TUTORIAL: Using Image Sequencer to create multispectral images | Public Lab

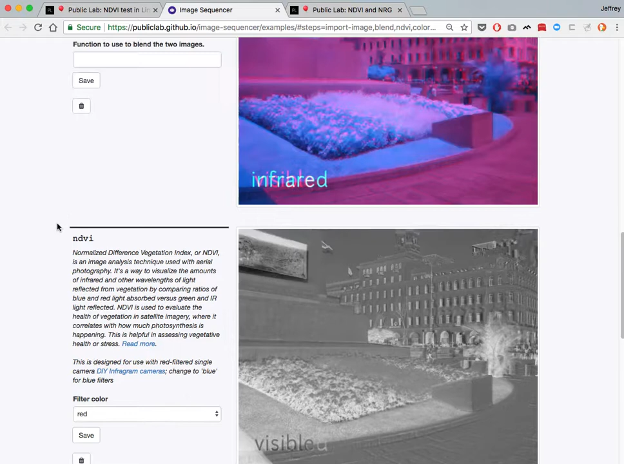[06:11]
rearrange these steps, but they'll run the same in the same way for any images that you input.
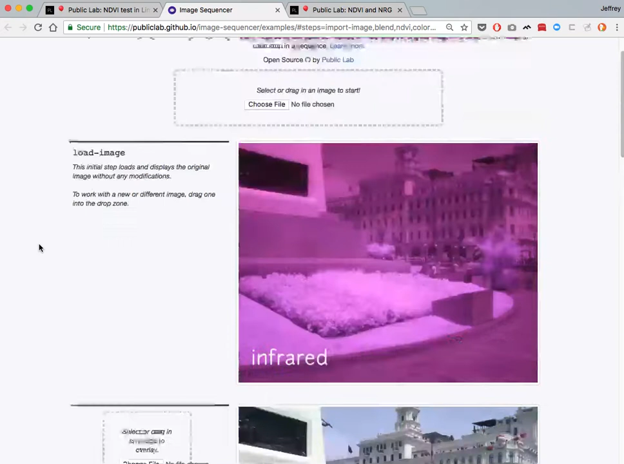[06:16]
So that's Image Sequencer for two-image NDVI. I know that's pretty dense, but please leave your questions in the comments, and we can kind of help you out if you'd like to use this tool.